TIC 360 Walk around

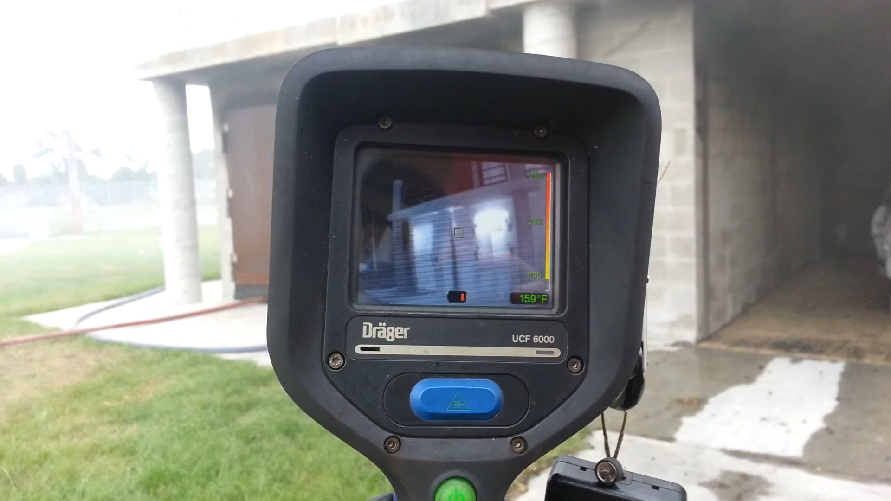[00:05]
On screen: spot 159°F
all right here we are on the Alpha side we're showing temperatures about 120
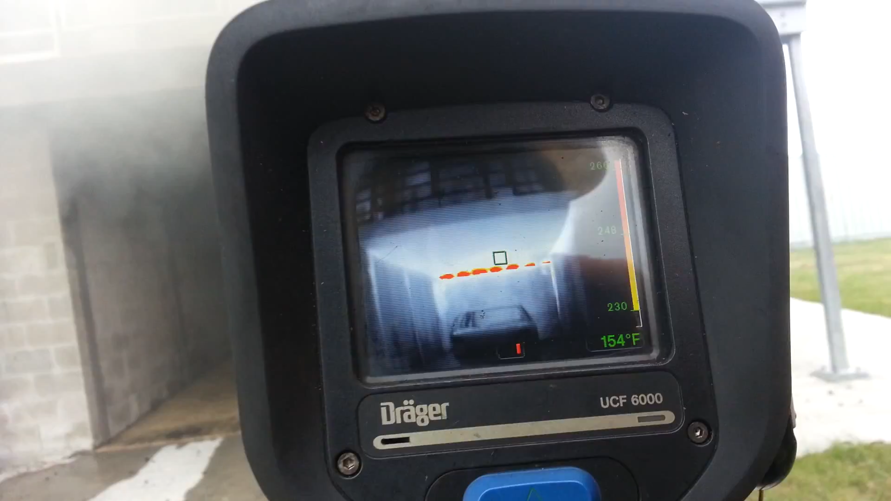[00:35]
On screen: spot 154°F
rotate around to the Delta side on
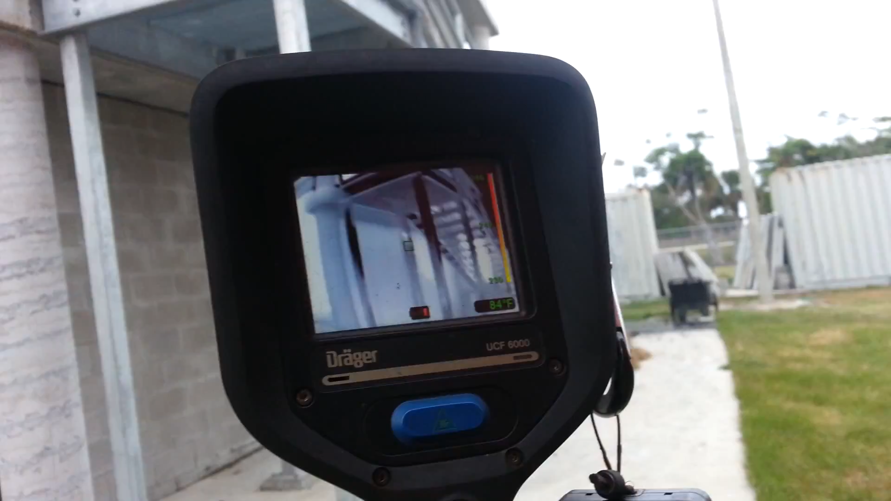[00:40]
On screen: spot 84°F
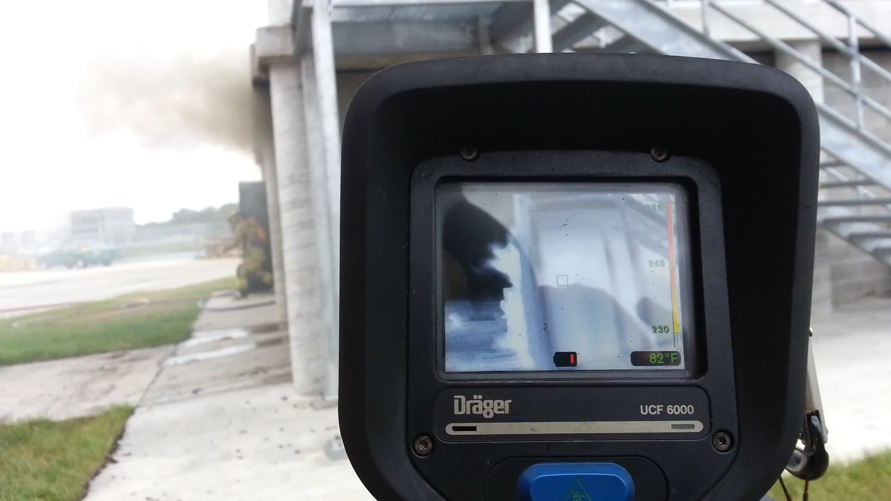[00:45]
On screen: spot 82°F
the Delta side we scan down
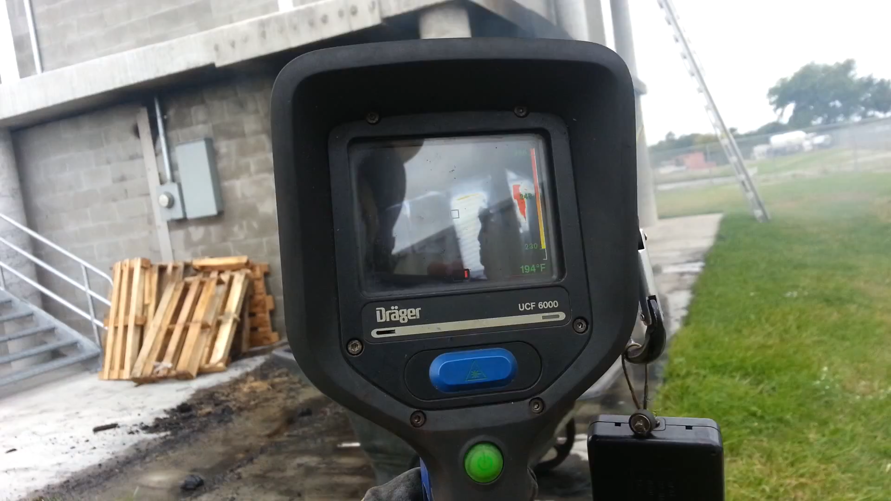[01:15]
couple 200 degrees as we move over to the Charlie
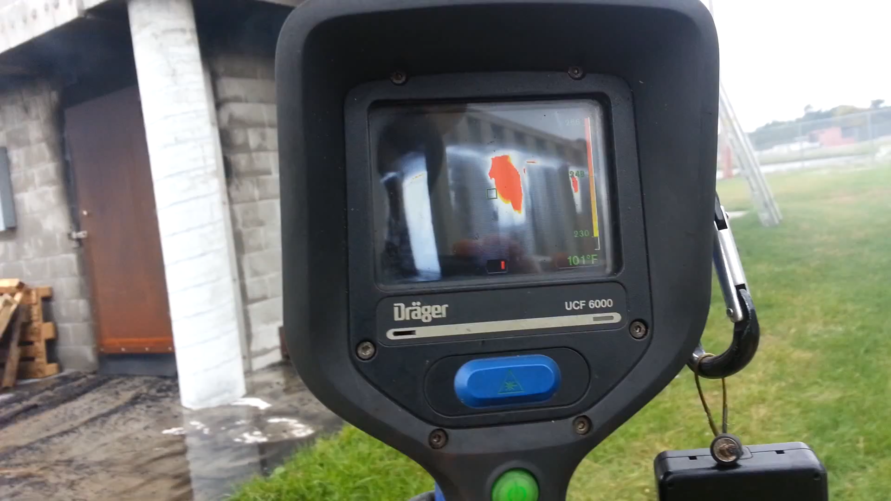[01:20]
side we've got temperatures over 400 degrees isolated in this room
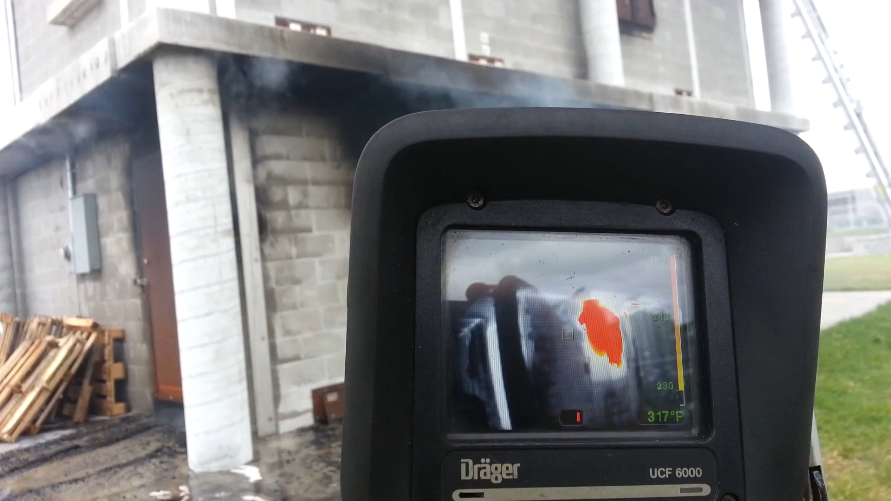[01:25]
On screen: spot 317°F
here floor above it's not showing any significant heat
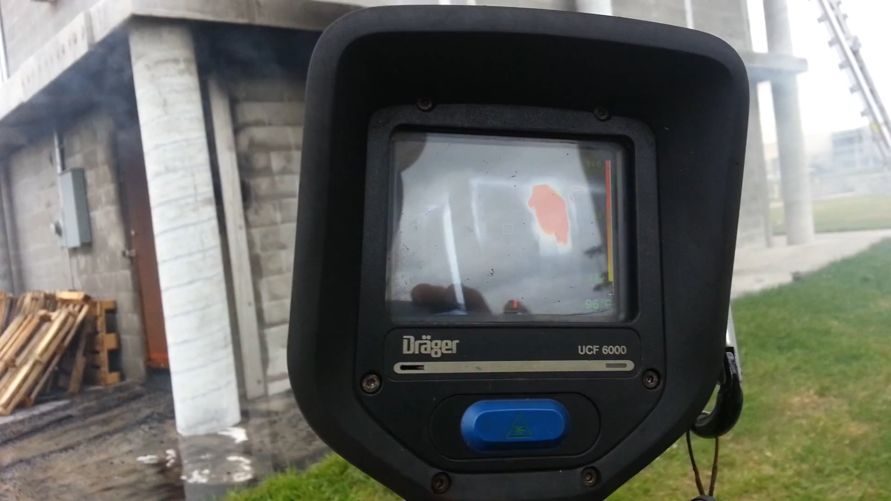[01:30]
we scan down the wall our temperatures are
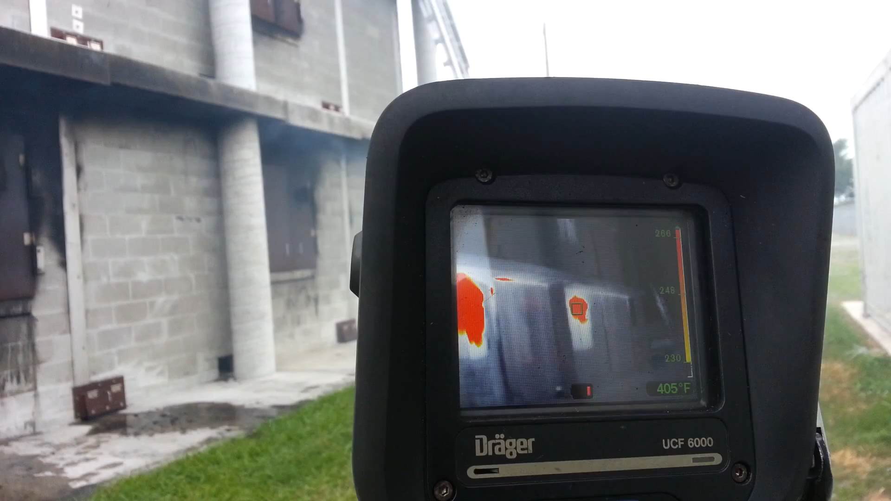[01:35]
On screen: spot 405°F
also about 350 down here our greatest concentration of heat though is over
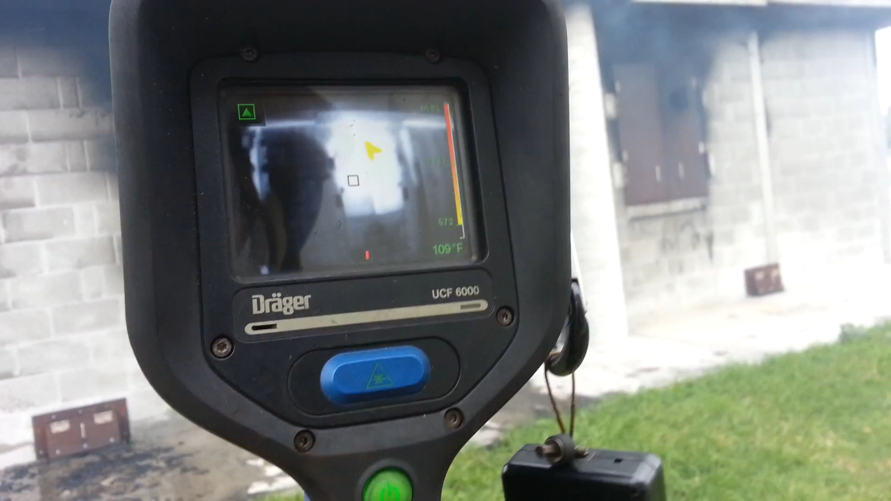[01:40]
here in the Charlie Delta corner same
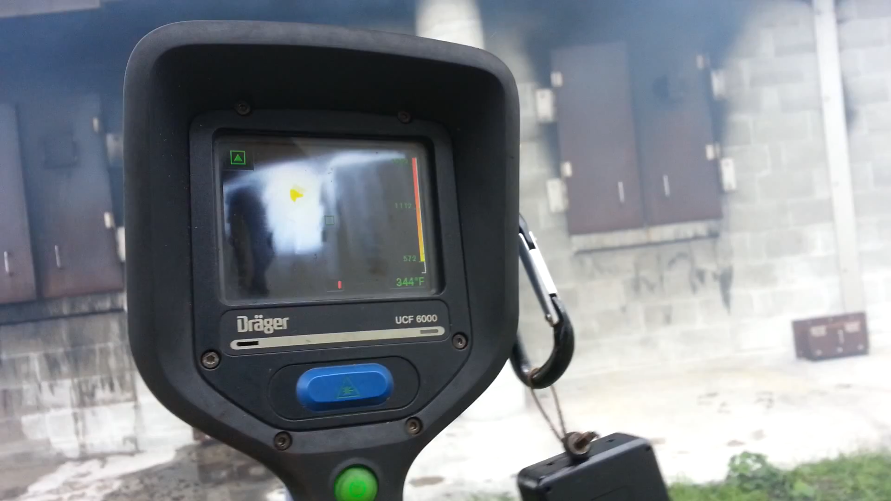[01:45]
On screen: spot 344°F
levels here
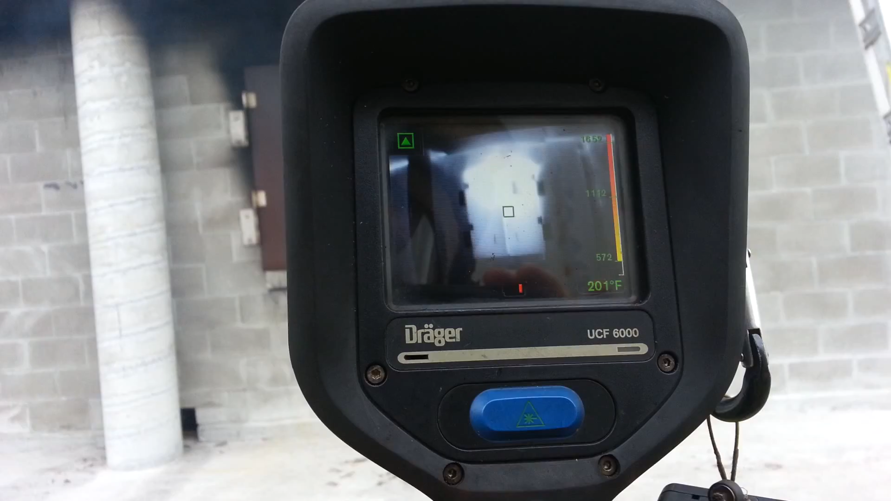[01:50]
On screen: spot 201°F
at about 200 levels here over 300 point of the area